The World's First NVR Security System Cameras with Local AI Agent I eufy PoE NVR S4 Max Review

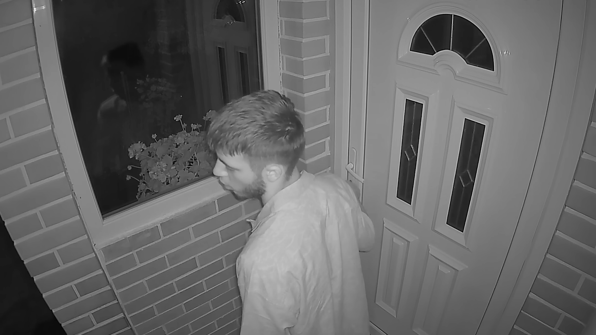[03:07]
The IR mode is low-key, great for quiet neighborhoods.
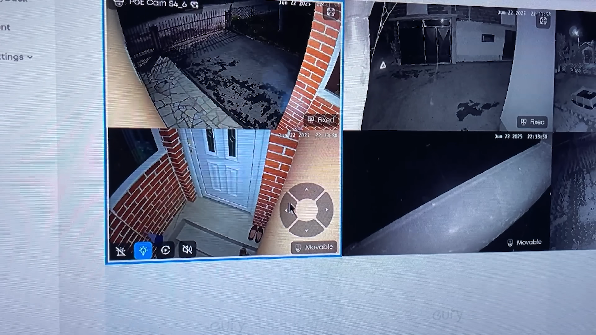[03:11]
The spotlight option gives you full color clarity without washing everything out. Where most cameras blur into useless gray noise after dark, the S4 Max keeps your footage sharp, useful, and easy to review when it counts.